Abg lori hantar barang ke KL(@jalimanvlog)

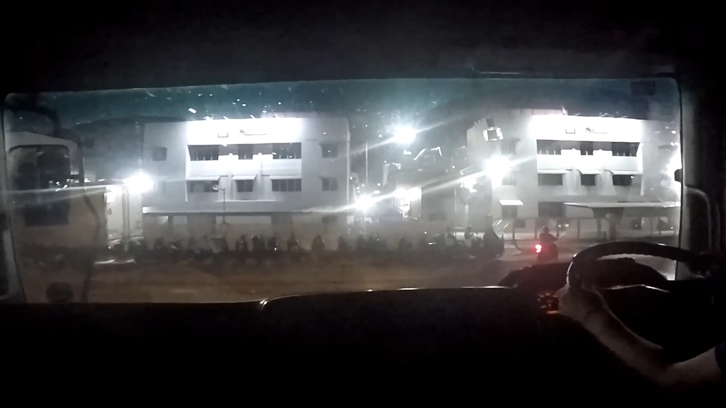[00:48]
Tak boleh lalu belah kiri ya.
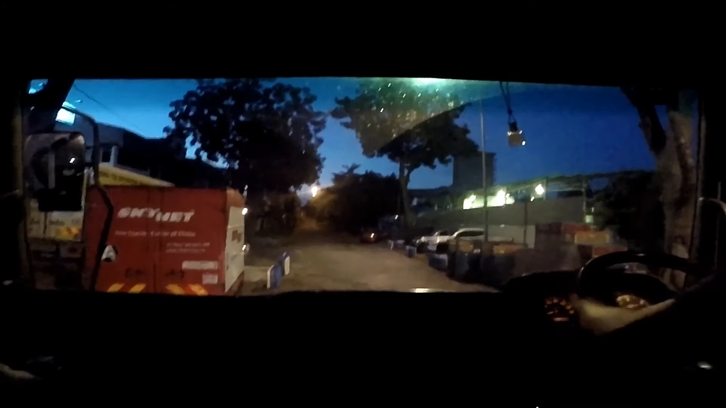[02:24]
Mana reverse kat sini sempit lah. Nak masuk parking kan, sempit.